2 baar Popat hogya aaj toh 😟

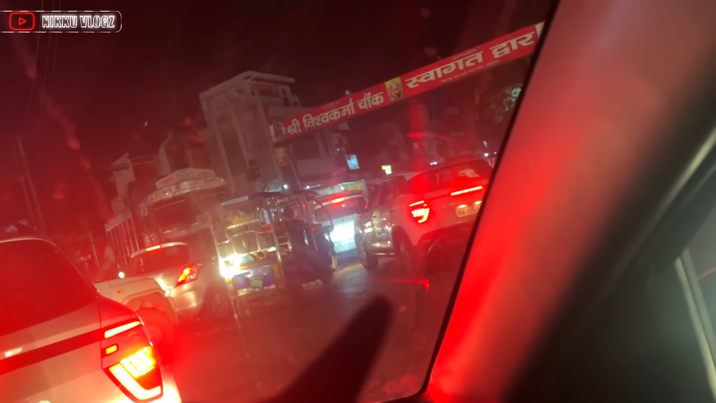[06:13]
आधा घंटा हो गया यहाँ पे खड़े खड़े, किसी ने कहीं फंसा रखा है, कोई सीधा जा रहा है, कोई इस साइड जा रहा है, पुलिस वाले भी आ गए, फाइनली जाम खुल जाएगा।
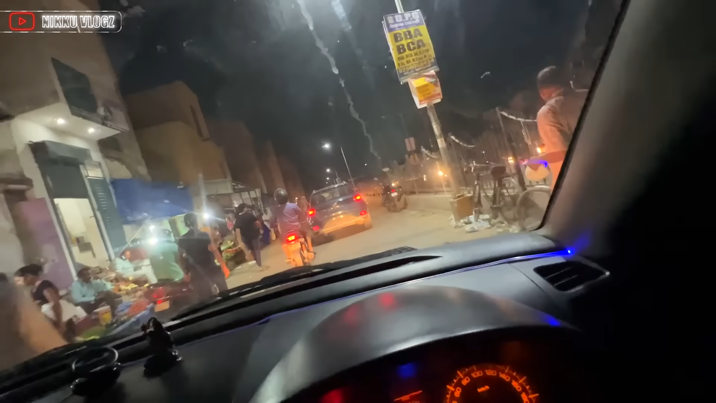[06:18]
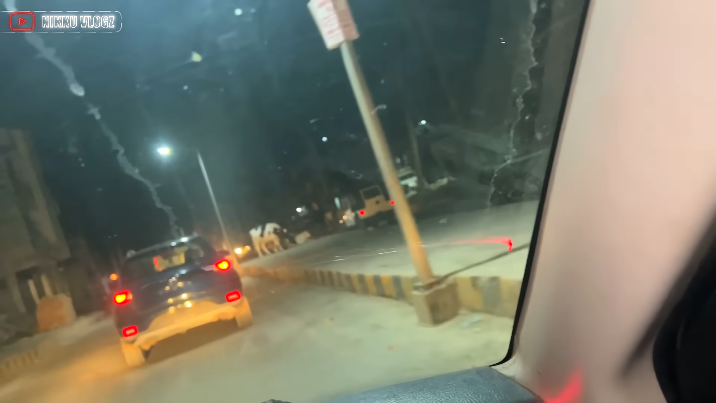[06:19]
गाइस उसको देखो भाई, मतलब जाम से बचने के लिए रॉन्ग साइड गाड़ी ले आया, ये देखो जाम लगवा भी दिया।